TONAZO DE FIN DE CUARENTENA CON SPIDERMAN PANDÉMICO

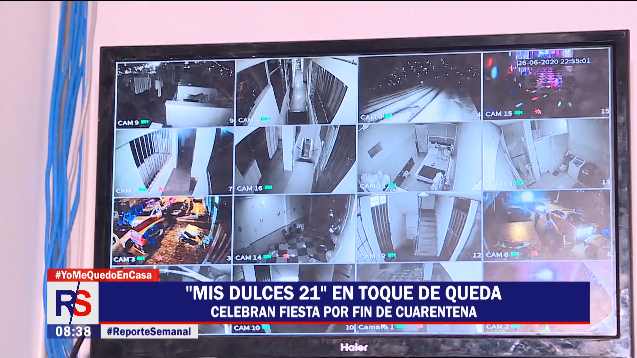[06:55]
así como cámaras de vigilancia interna y externa, pero la descuidaron por unos segundos.